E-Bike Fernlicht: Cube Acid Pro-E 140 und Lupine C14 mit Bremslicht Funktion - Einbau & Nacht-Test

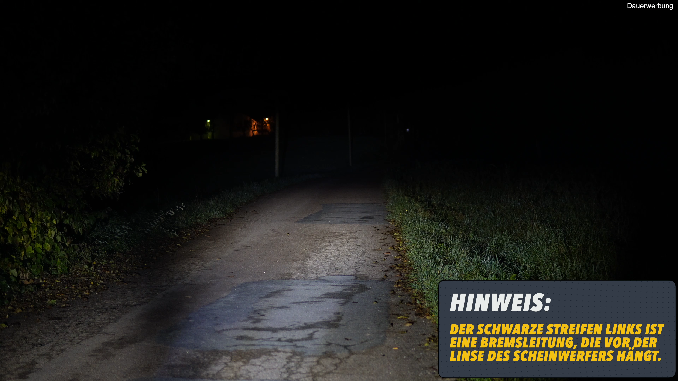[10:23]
Hier im Freien einfach mal nach vorne geleuchtet und man sieht es leider auf der Kamera nicht so gut, aber trotzdem ist auch im Vorbereich, also im direkten Bereich vor dem Scheinwerfer, sieht man auch weiter, als es hier auf der Kamera leider sichtbar ist.